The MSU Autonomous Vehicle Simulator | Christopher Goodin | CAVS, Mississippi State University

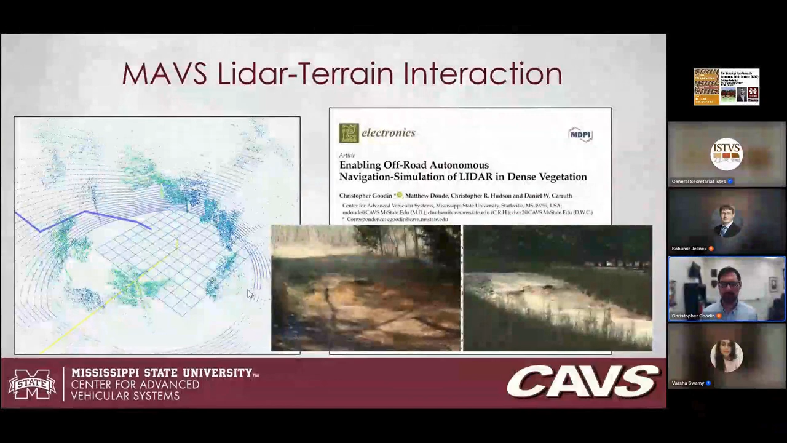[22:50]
of kind of a terrain feature in our, on our proving ground. And the right one is our recreation of that train feature in maps for the purposes of, of doing, uh, doing testing. And you can see the kind of level of fidelity that we're, we're able to get, um, with the mass simulation. Now I wanted to show this video in terms of, of LIDAR operating in dense vegetation. I, I got, I was seeing this video of Akasi, uh, this one from, uh, Texas A&M University, who is one of my, my users. And I thought this was really cool, uh, because, uh, when, when I, when I have done simulations in dense vegetation, I really have never made it this dense,
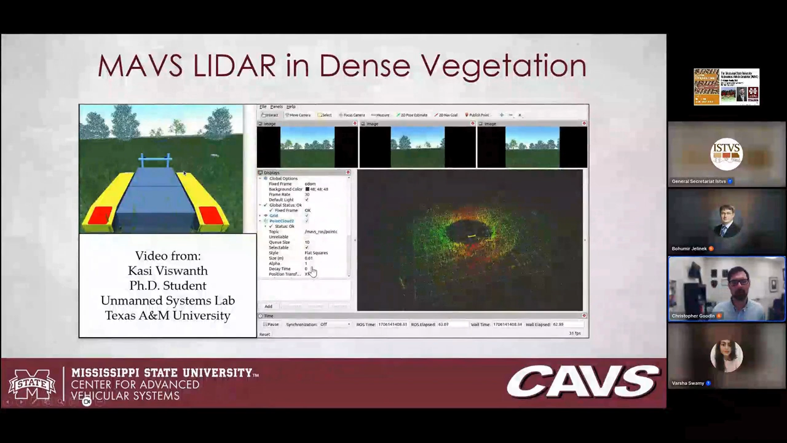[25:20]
And so you, you build Mavs in your system and then you install the, the Mavs Ross or Mavs Ross 2 as a, as a Ross package, just like you would any other Ross package. And then you're, you're up and running. It's a pretty seamless process. Um, so this just gets a little bit more into the sensor environment interaction.
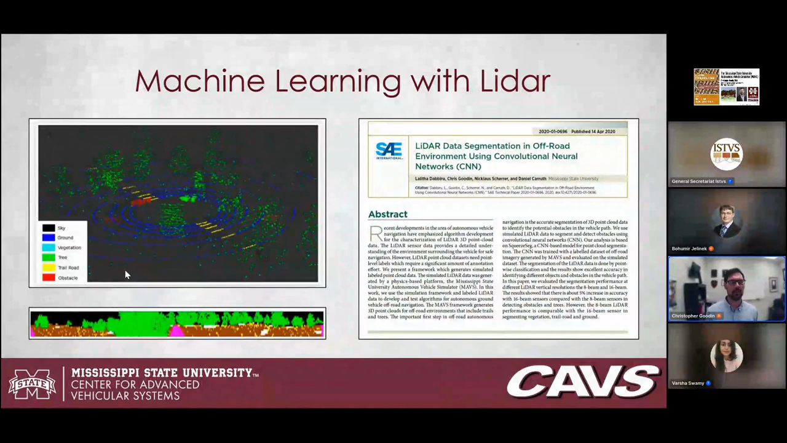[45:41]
And it lets you start to study, um, different machine learning methods with LiDAR in a way that it would, it would take a huge team of people labeling LiDAR data to be able to even get you up and running where you can start studying something like that. Um, but with maps, the data is just there for you. Um, I already sort of, I already sort of talked about this idea of doing new capability development with maps,